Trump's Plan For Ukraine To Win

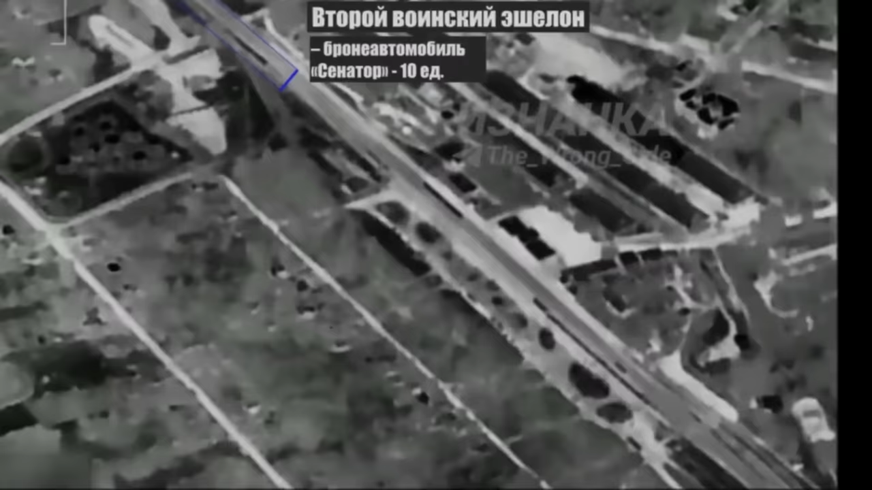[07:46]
saying that they destroyed dozens of Western-supplied equipment in this one strike on the rail hub.
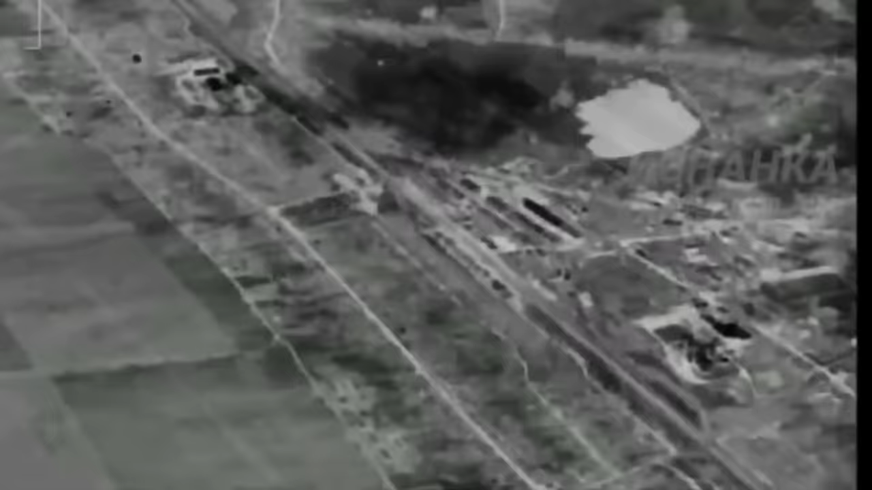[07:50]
A couple thoughts with all of this.